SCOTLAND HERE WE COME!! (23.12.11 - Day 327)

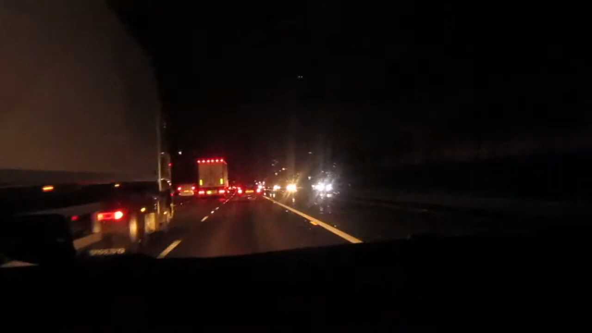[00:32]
How is the traffic? Is it very bad or... UFO! Where? No. Where? Anyway, the traffic is quite alright. It's not very bad and the weather, at first it's kind of like raining and then after that it stopped. So, it's all good right now. You said that, it just disappeared. What? UFO? Is it UFO? Oh, there it is. It's not UFO.